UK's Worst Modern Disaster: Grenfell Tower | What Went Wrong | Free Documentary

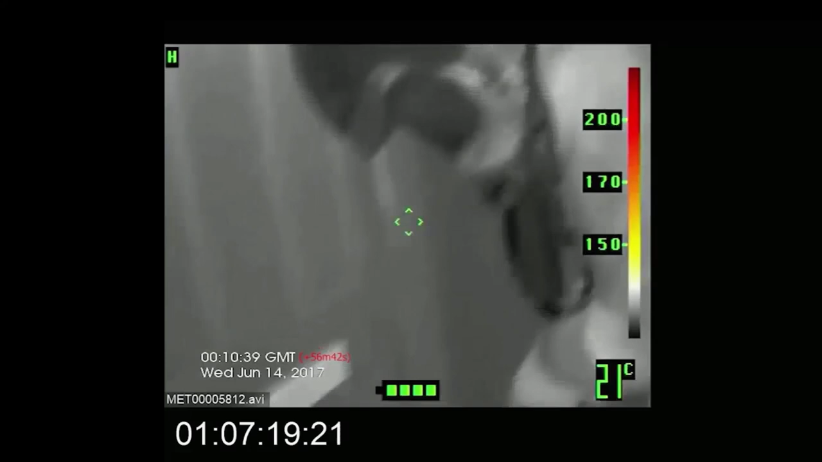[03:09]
But as these thermal images show, burning material was dripping from the cladding panel outside the window.
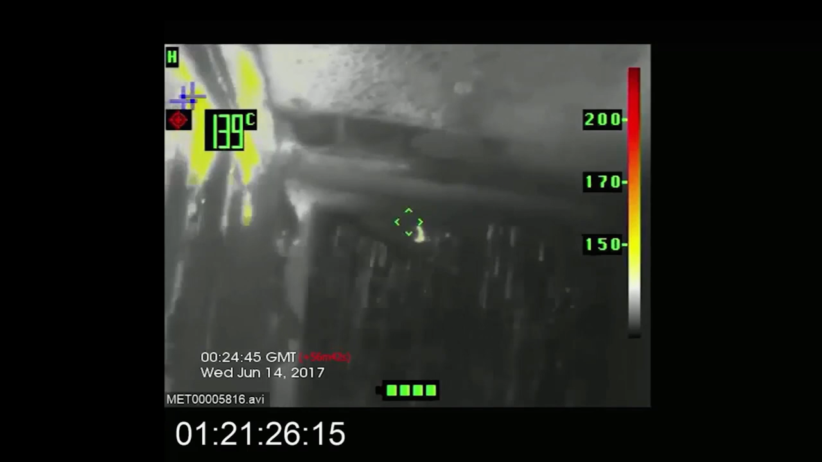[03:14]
On screen: spot 139°C
To the surprise of the firemen on scene, the fire swept upwards from flat 16 to the roof of the tower in a mere 20 minutes,
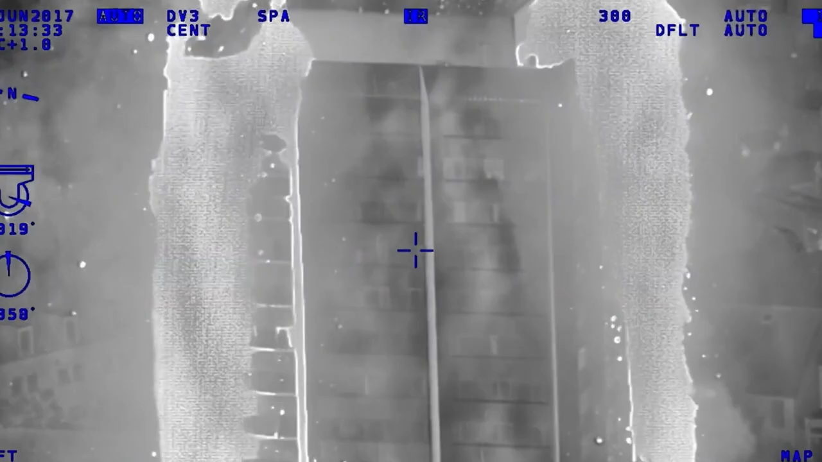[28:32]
These incredible infrared images from the Metropolitan Police helicopter show how the flames spread around the building.